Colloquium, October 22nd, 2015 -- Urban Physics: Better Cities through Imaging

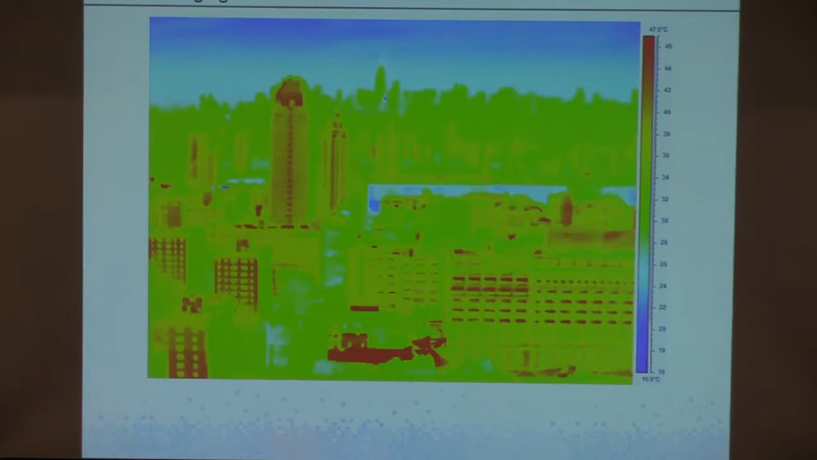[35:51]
And so we have time dependence, essentially, of the infrared. So there are complications, of course, with the infrared.